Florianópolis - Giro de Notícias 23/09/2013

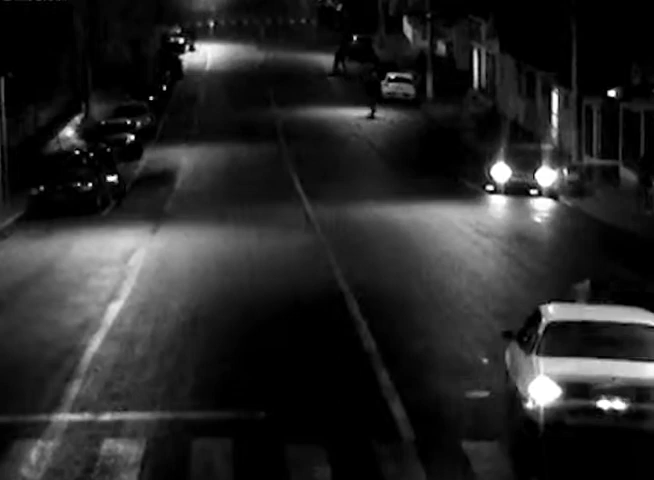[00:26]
que é arremessado para cima do capô. Apesar do impacto, o pedestre não teve ferimentos graves.